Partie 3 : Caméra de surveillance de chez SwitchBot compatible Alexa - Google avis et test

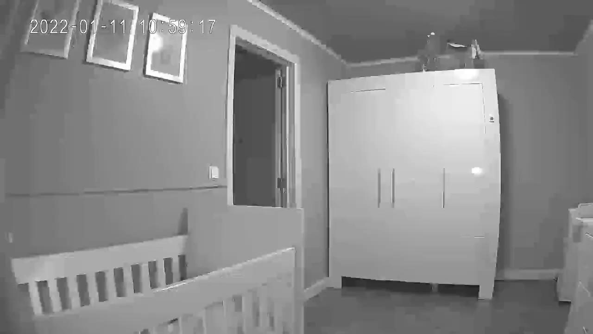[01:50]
on peut filmer le jour ou
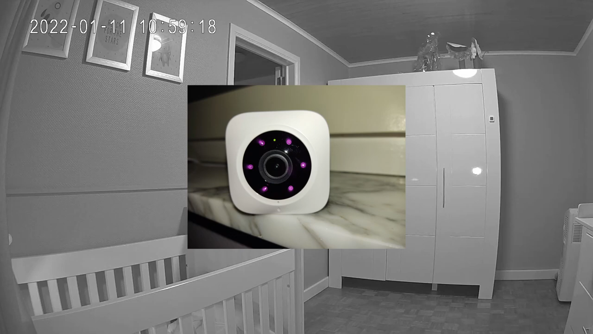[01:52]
la nuit on a une vision de nuit en noir et blanc grâce aux infrarouges qui se déclenche automatiquement selon la luminosité de la